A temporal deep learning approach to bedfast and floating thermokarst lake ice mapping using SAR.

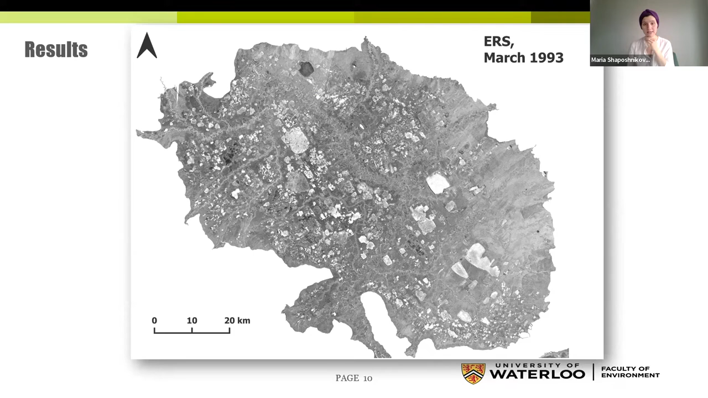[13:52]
Um, here is the map that was created by the, the temporal convolutional neural network trained on my dataset.